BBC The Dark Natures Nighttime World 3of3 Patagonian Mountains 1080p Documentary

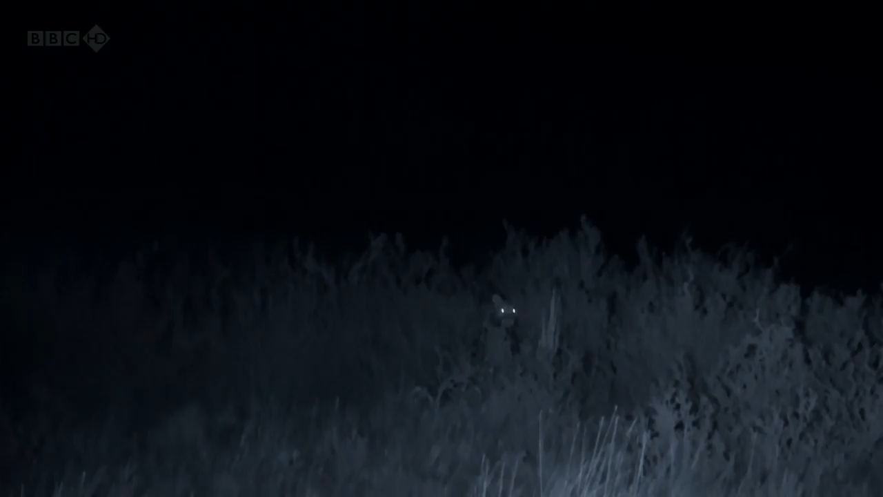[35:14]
I can see I saw eyes shine just then. Yeah? Yeah. There.
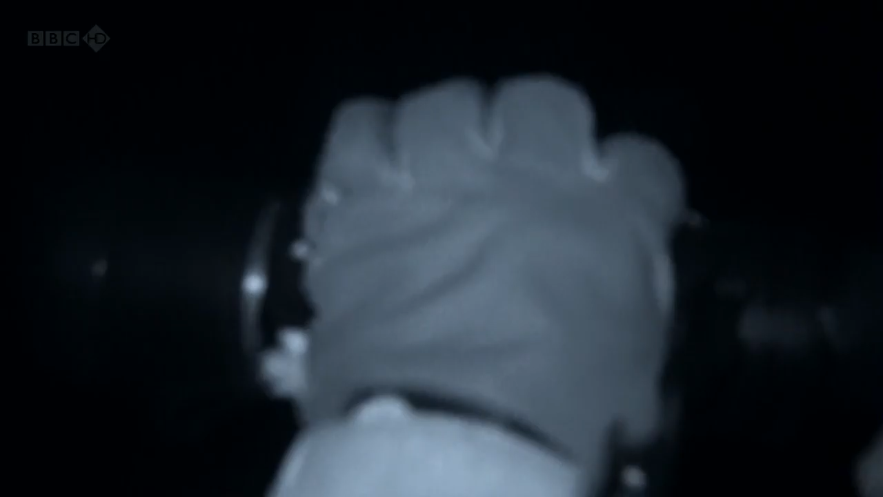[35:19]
By the time they find the puma, just there, it's clear he's been successful. I think he might have food in there. He's pulling at something.
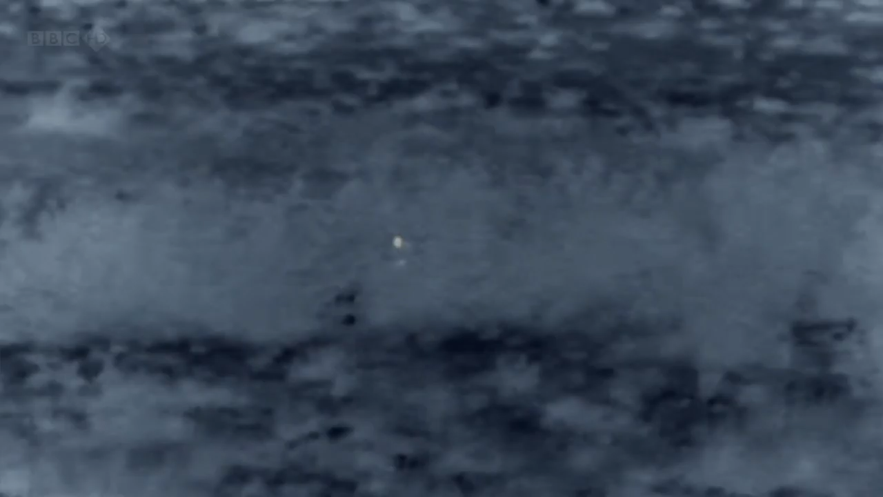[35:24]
Pretty sure there was a kill here. Yeah, he's pulling at something.
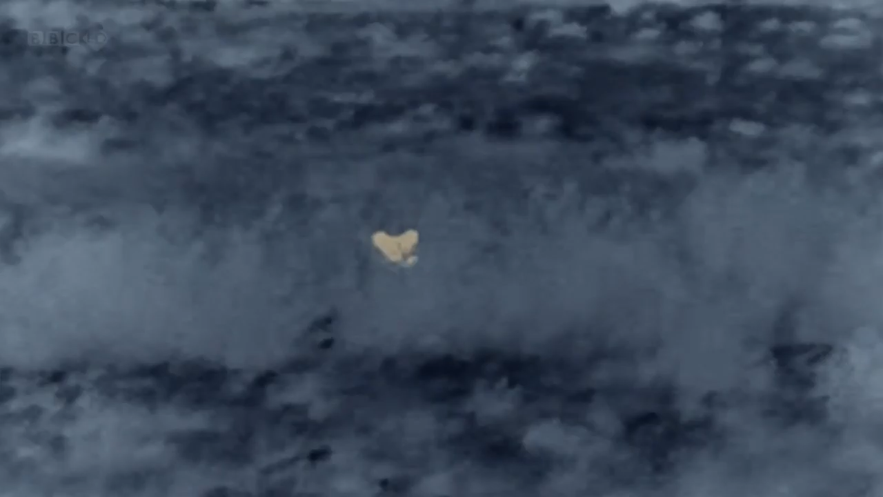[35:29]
See the head going up and down? Yeah,
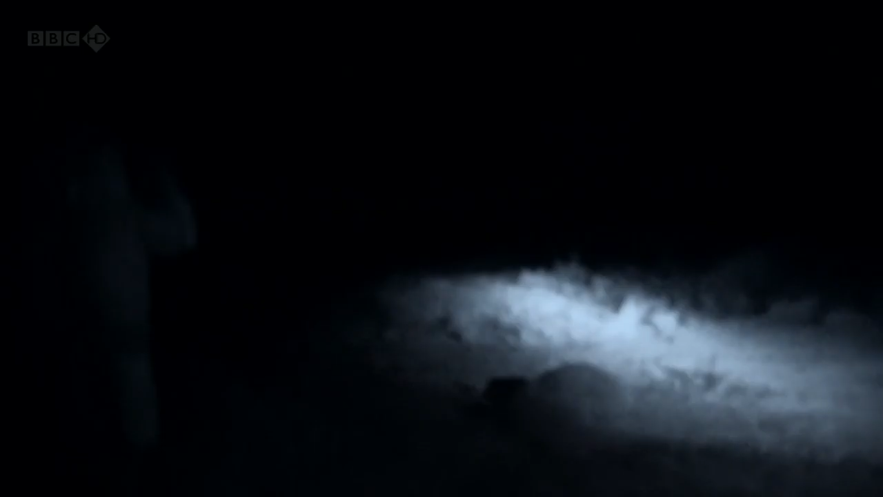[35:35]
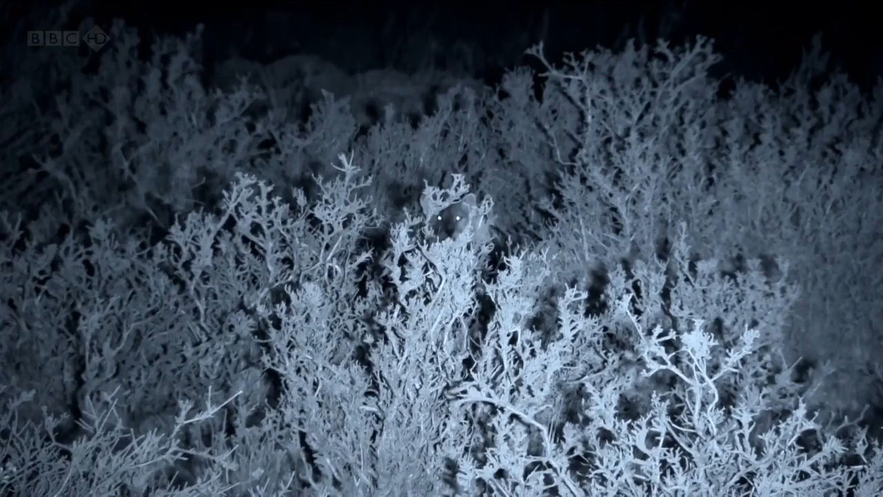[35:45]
This is incredible, wonderful.
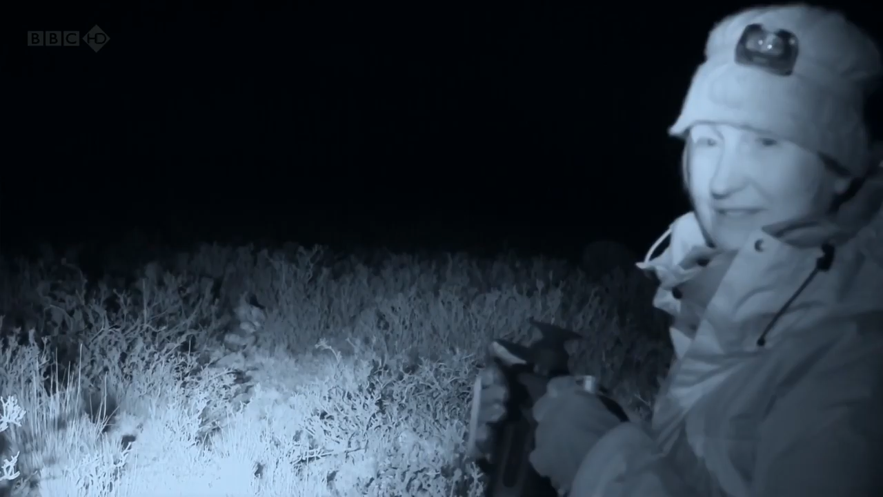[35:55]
This is just a one-off, unique experience. It's absolutely amazing. We are right next to a puma on a kill. Literally meters away. And we are so close,
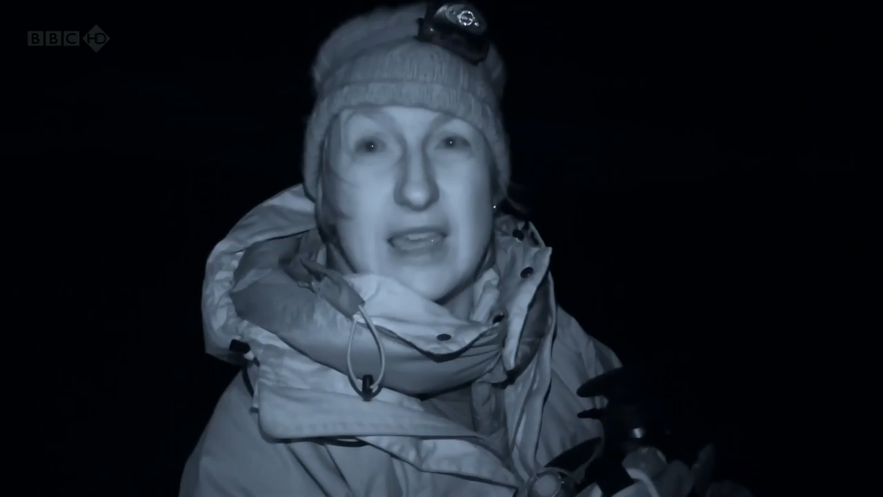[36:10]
we can just hear him crunching the bones, pulling at the meat. He's just completely absorbed in feeding. Not bothered about us whatsoever. It's only been possible to capture these intimate moments of nocturnal behavior with Justine's specialist cameras.
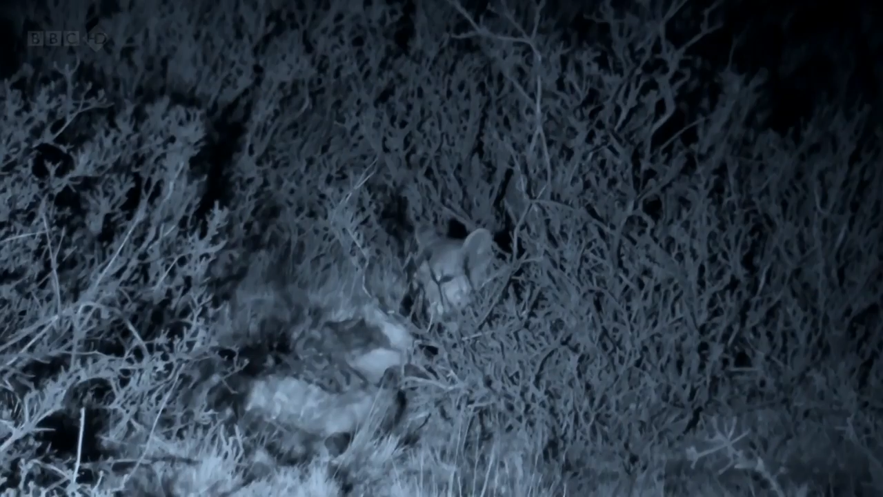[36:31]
He's probably going for a snooze. Do you hear those sounds? Yeah, calling the mum, calling for his mother.
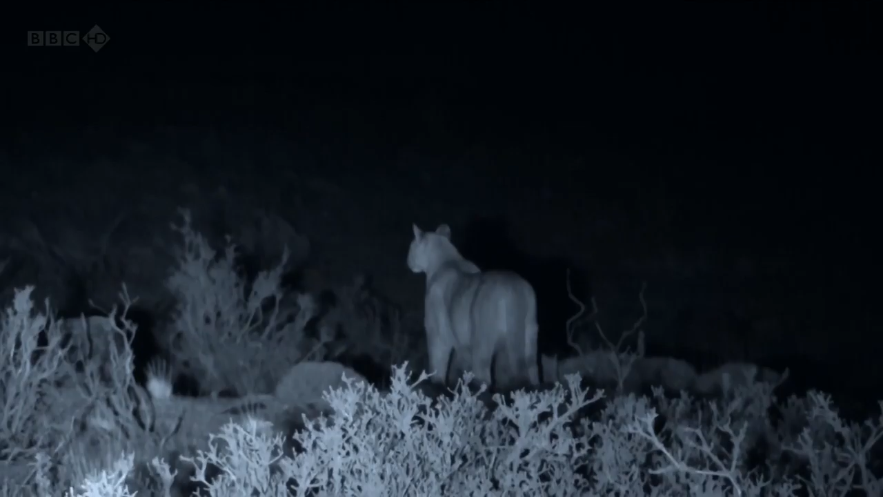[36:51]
Which means we actually should really have a good look round, because if the mother's turning up, we are in trouble.
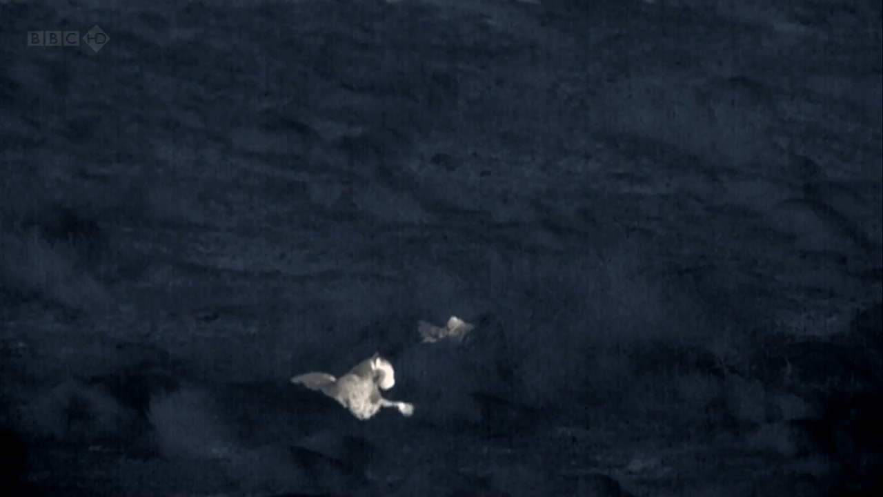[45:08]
And this is beautiful to see this puma just feeding, and now he's just cleaning himself.
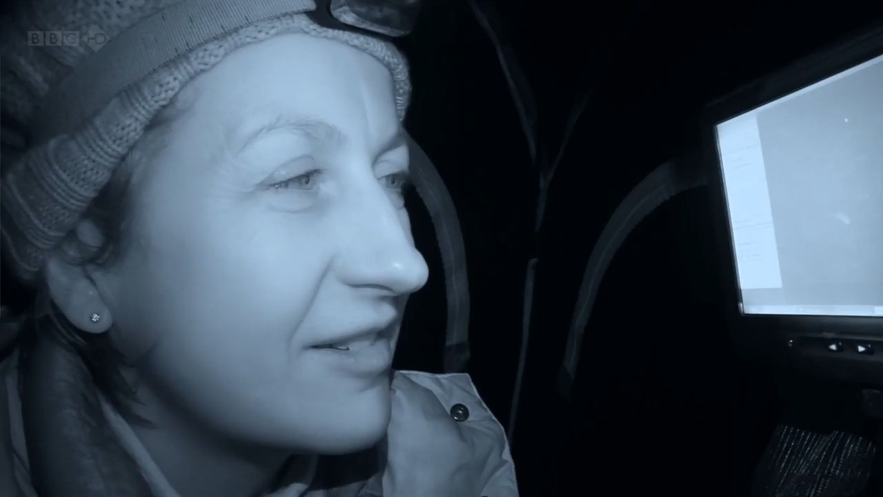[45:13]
But it's amazing just seeing this behavior. This is everything Justine hoped for. She will keep watch all night, her camera ready to capture footage never seen before.
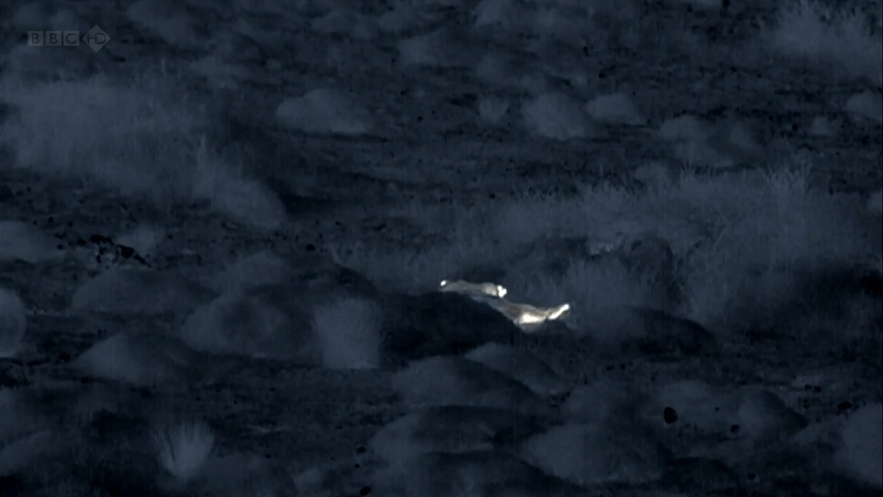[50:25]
In the Andes, Justine has been watching the puma for 6 hours.
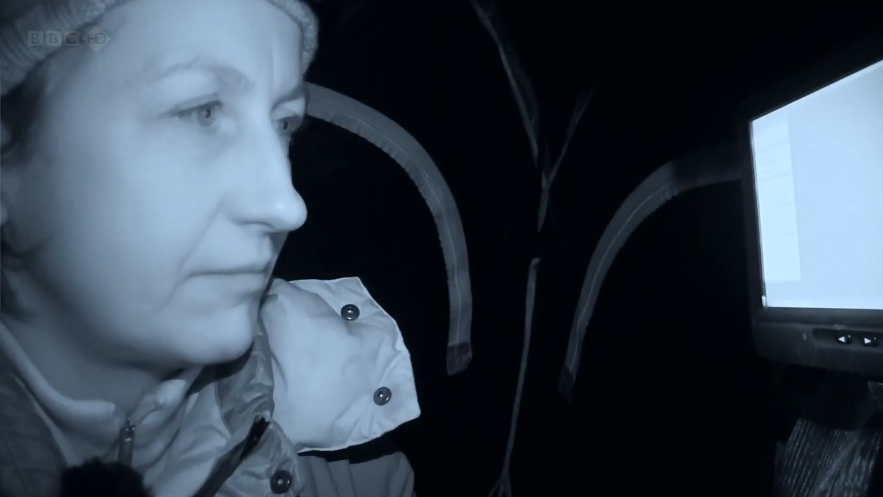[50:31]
Most nighttime encounters with these predators are fleeting. She's lucky to immerse herself in this cat's world.
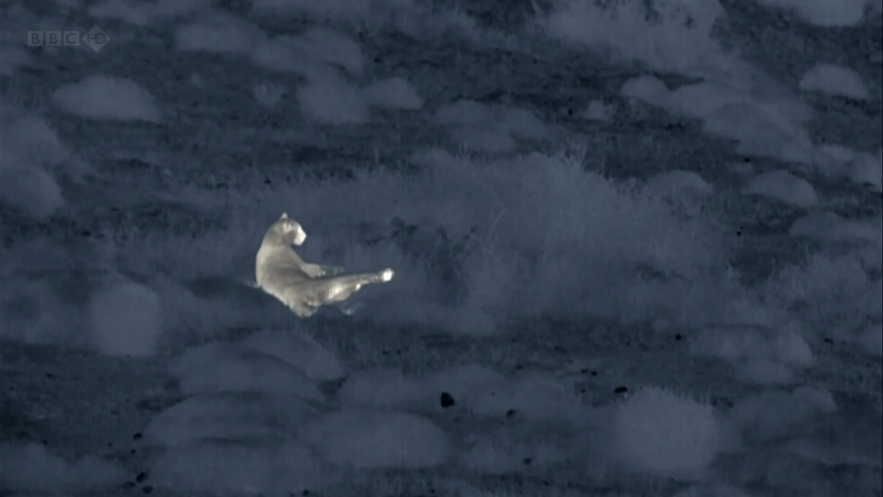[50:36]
It's just wonderful using this camera.
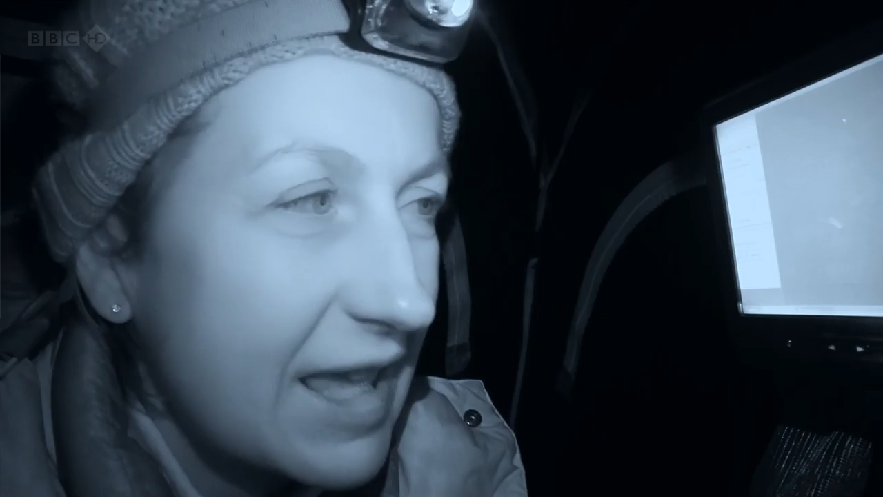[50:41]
I have no lights on, just sitting here in the dark. So it's not disruptive at all. I think, are really going to see exactly what he wants to get up to with his kill.
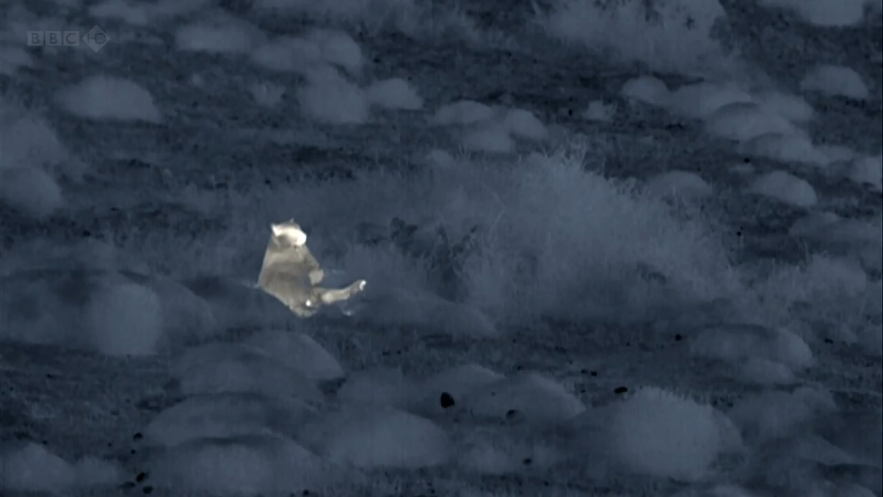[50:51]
But for now, he's just having a snooze. Big cats spend much of their time sleeping. The puma only stirs as a storm front begins to move across the valley. It's gusting at extreme speeds,
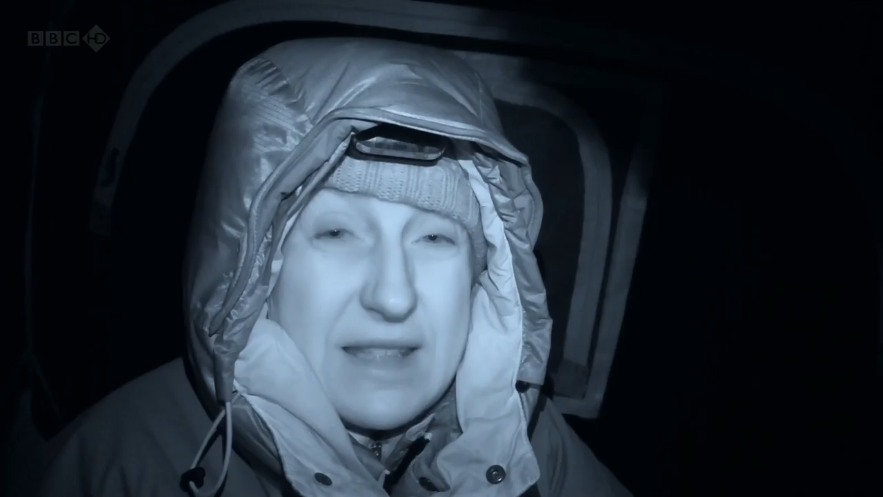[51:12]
and I'm not sure whether this hide is just going to blow over. Oh, my God.
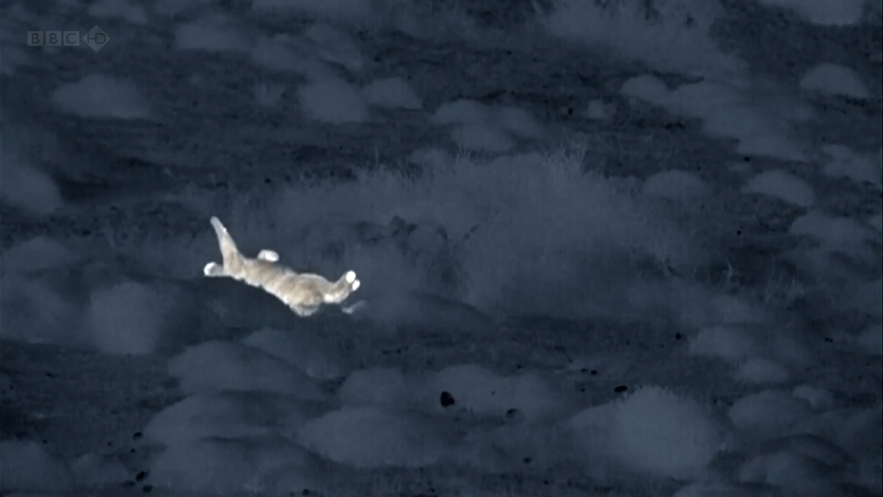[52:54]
This is the sort of amazing behaviour that I just wanted to see. Just the cat alone, blissfully unaware of it being filmed, doing what it does in the night. I just really feel I'm seeing the true side of the puma. Oh, that's wonderful. It's the perfect end to Justine's expedition. She's seen pumas hunting, feeding, and playing, capturing unique footage of these beautiful animals and their nocturnal lives.